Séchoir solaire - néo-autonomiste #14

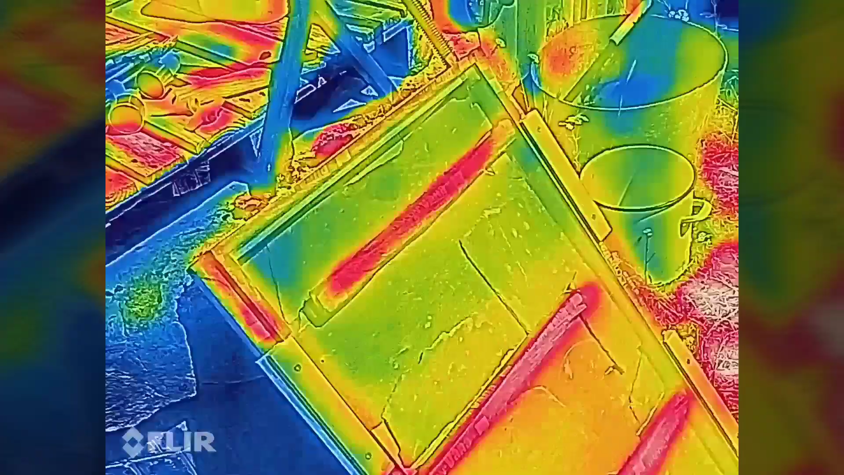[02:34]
température on est à combien là on
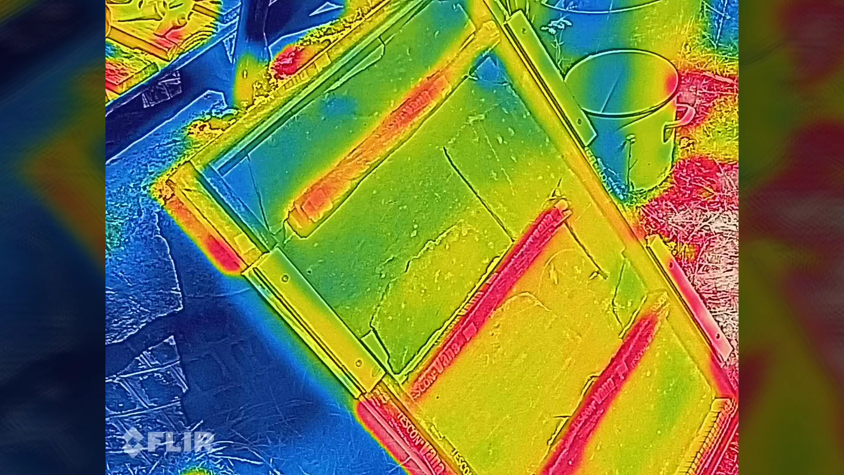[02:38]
est à 31
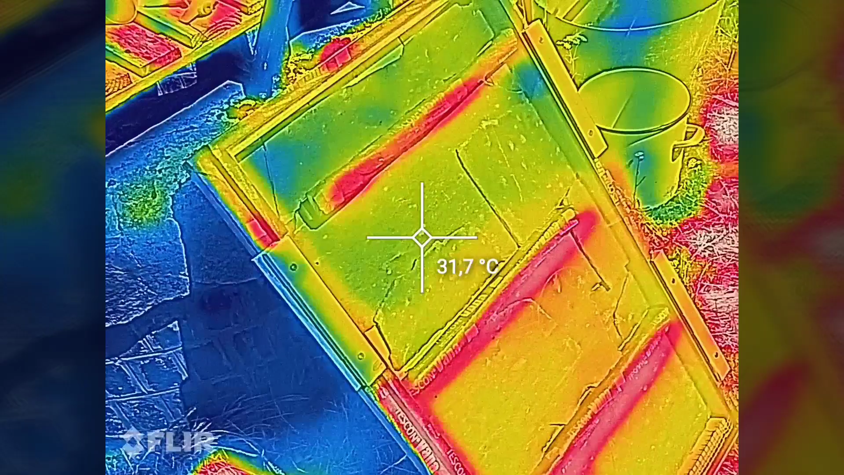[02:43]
On screen: spot 31.7°C
degrés sur la plaque sur la vitre et en sortie ça donne quoi
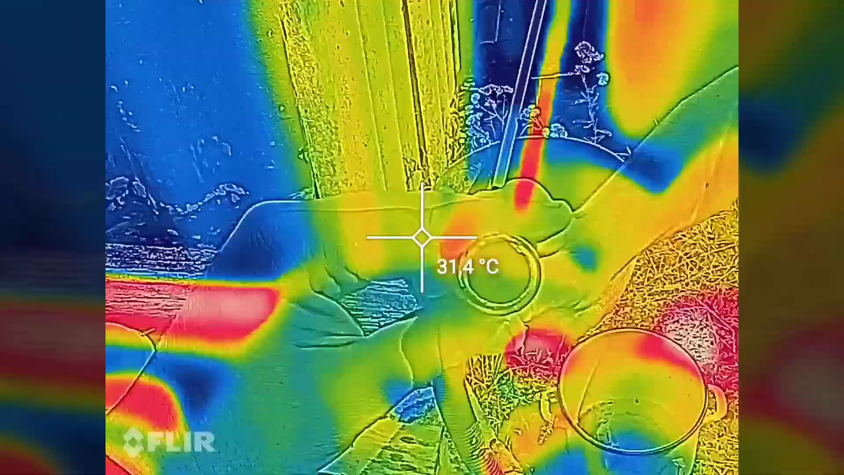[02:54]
On screen: spot 31.4°C
tac on a eu du rouge qui sort quand même
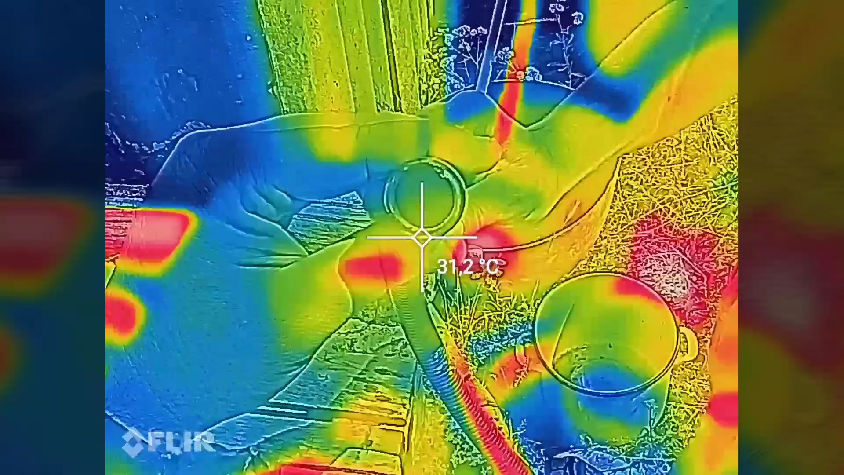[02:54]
On screen: spot 31.2°C
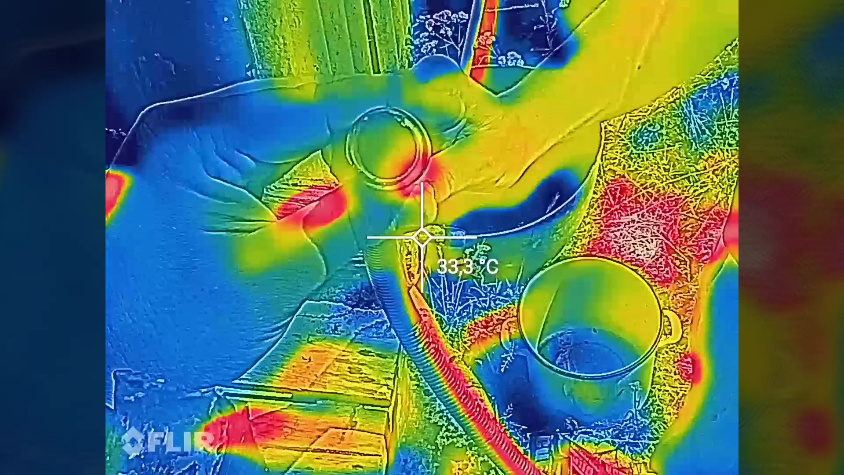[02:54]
On screen: spot 33.3°C
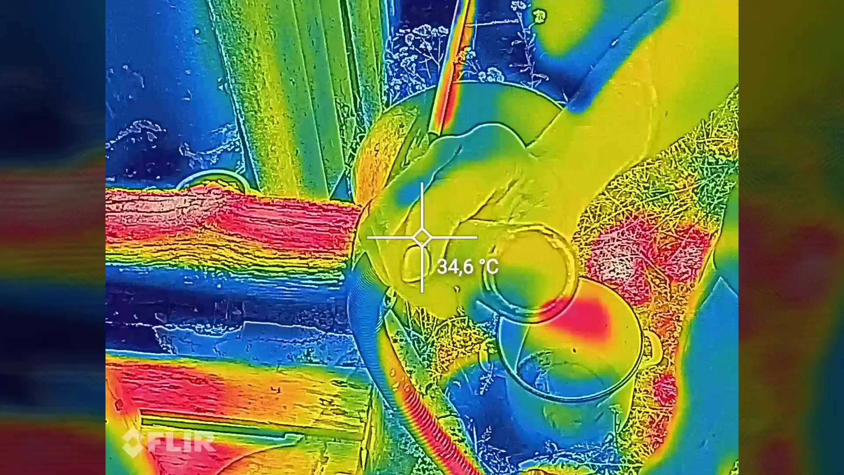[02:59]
On screen: spot 34.6°C
bouge plus en sortie on est à 40 c'est pas
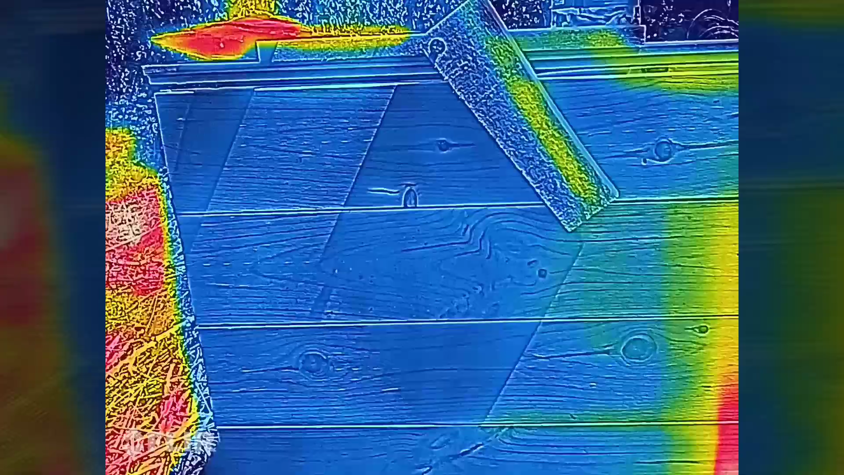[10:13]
bleu donc c'est dire qu'il est relativement frais par rapport au reste
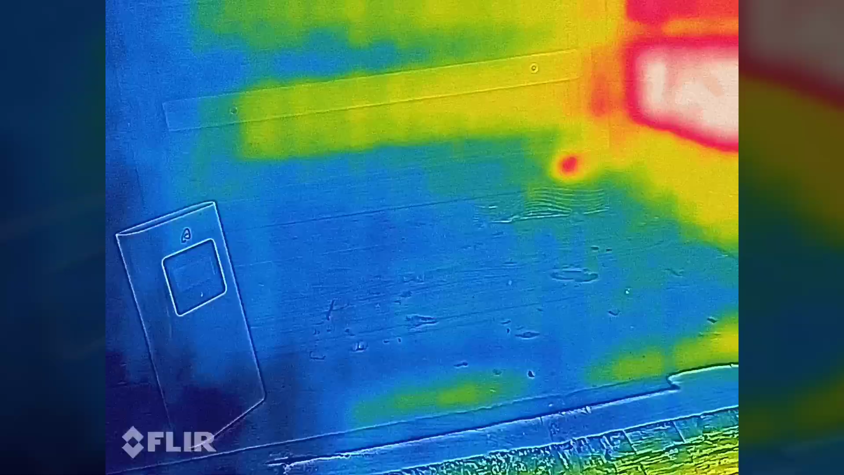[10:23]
on voit bien l'arrivée d'air chaud là bas au fond
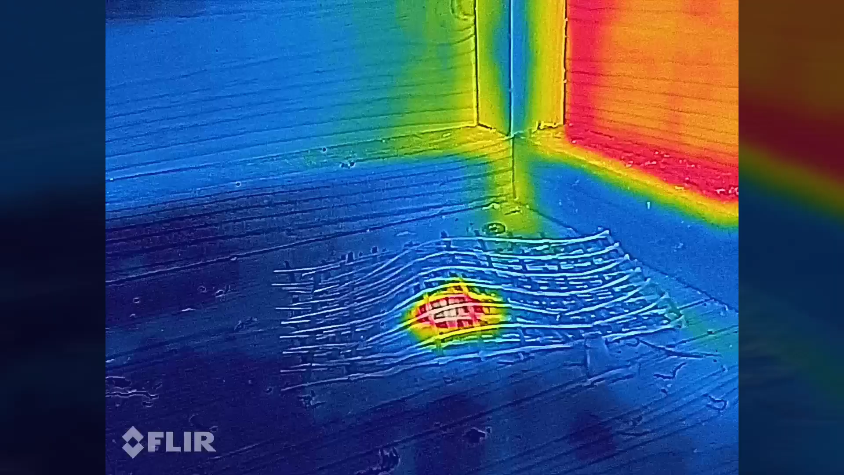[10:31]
donc au niveau de l'arrivée d'air chaud on a du
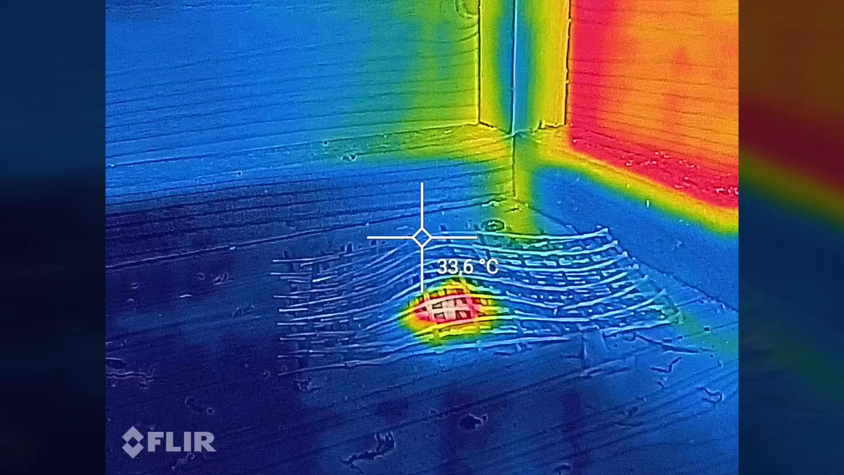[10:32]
On screen: spot 33.6°C
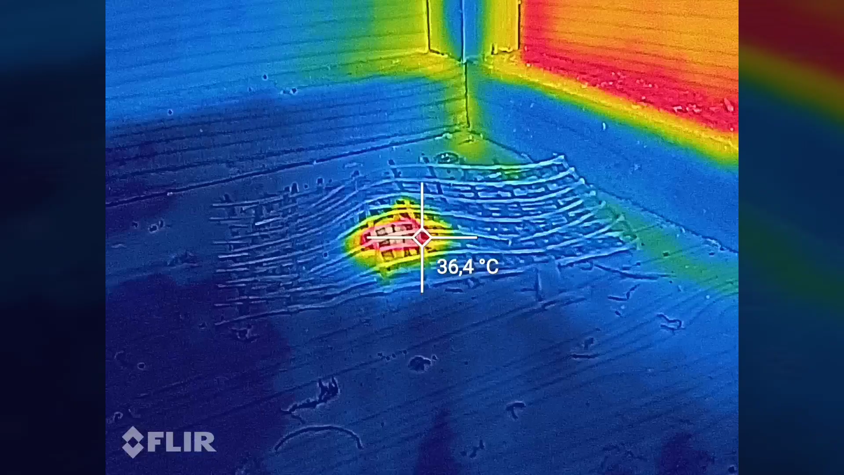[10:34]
On screen: spot 36.4°C
ouais comme l'autre jour du 40 41
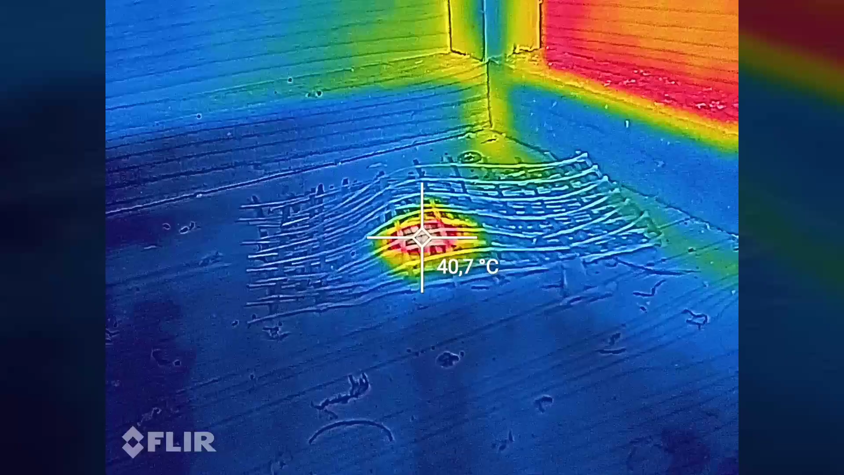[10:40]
On screen: spot 40.7°C
degrés voilà
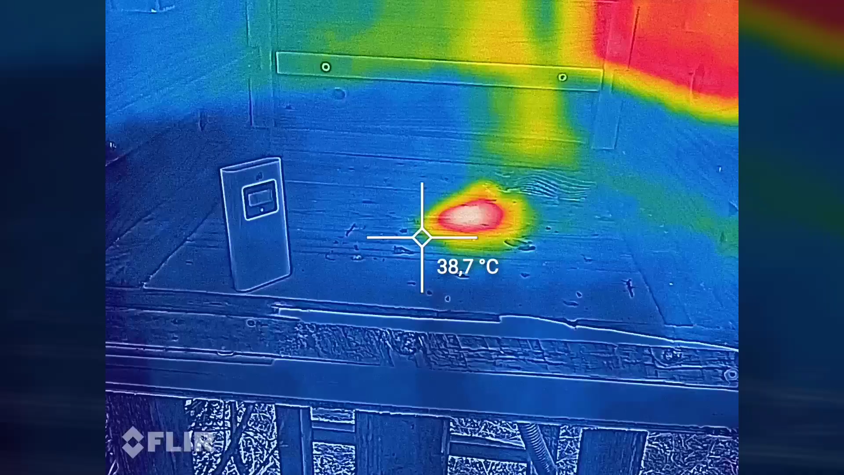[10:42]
On screen: spot 38.7°C
donc du 41 degrés à l'entrée